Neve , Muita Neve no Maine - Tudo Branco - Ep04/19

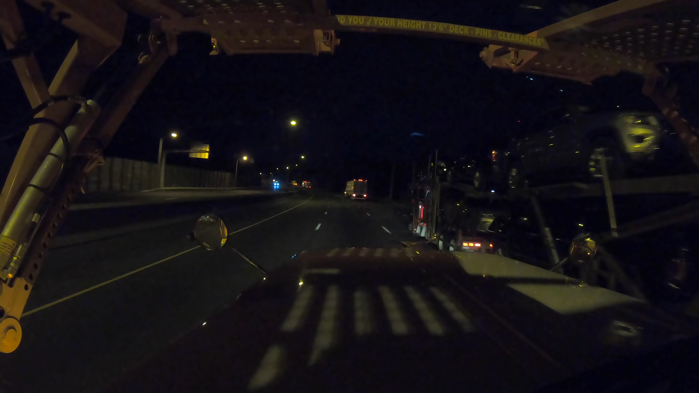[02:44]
Aqui nós vamos final da 95. É isso aí, vambora. Acubar com o meu irmão. Paradinha pra abastecer aqui em Massachusetts.